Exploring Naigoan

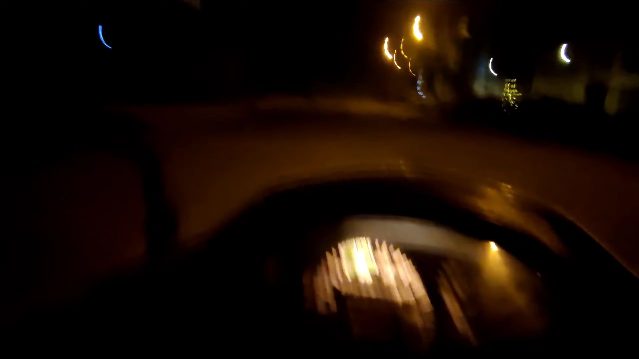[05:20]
रिलेटिव साय हुए है तो मुझे उनको भी केटर करने जाना है तो मैं आपको लोकेशन दिखा देता हूं यह है नाइगव की एक अच्छी का सी रो